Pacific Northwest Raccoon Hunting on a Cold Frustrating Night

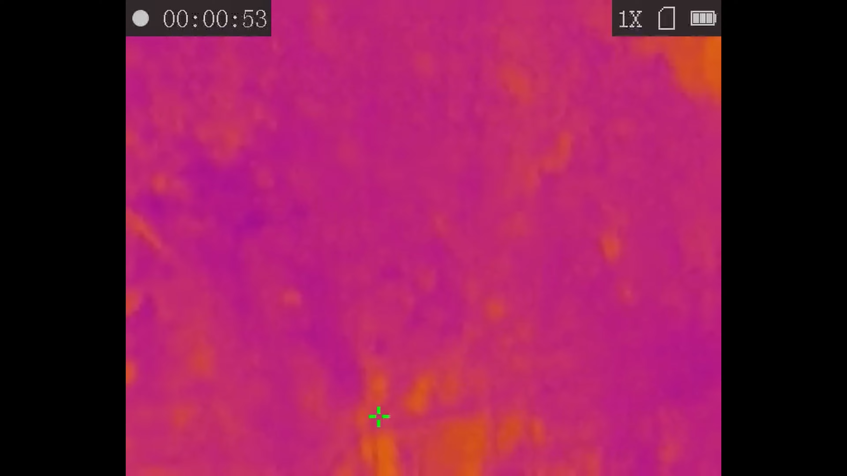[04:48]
They haven't quite figured it out. That little spot right there where that plus sign is.
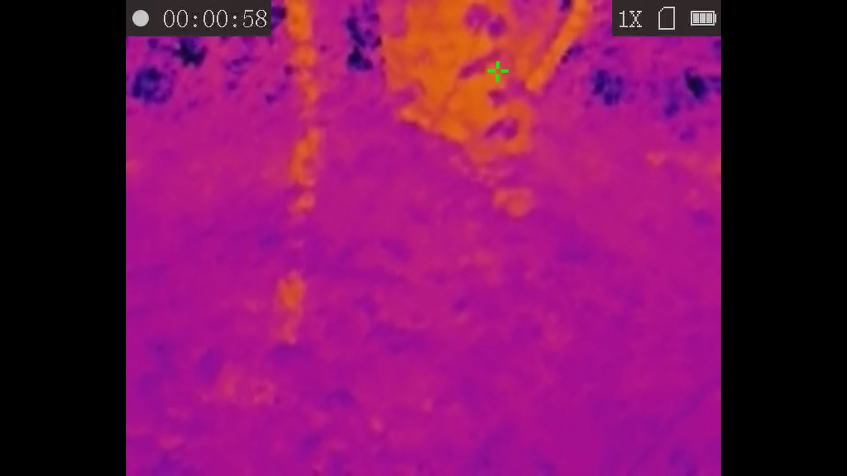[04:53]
That's where it is. Just saw his nose poke out.
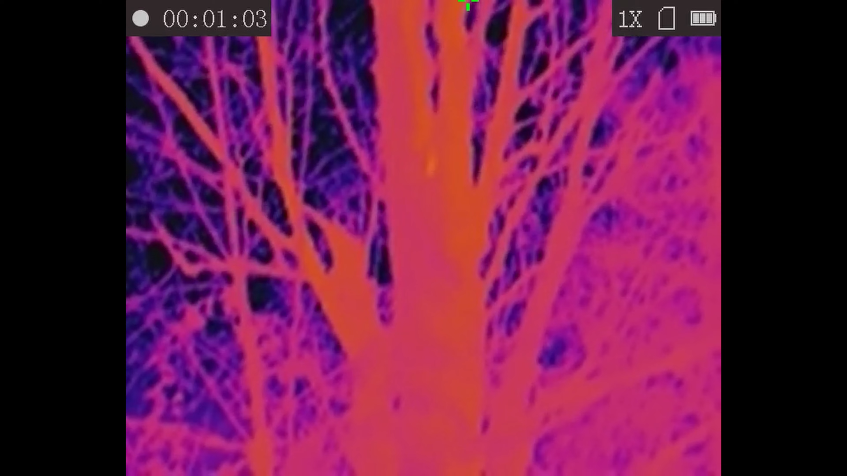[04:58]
Well, they didn't find that one in the den.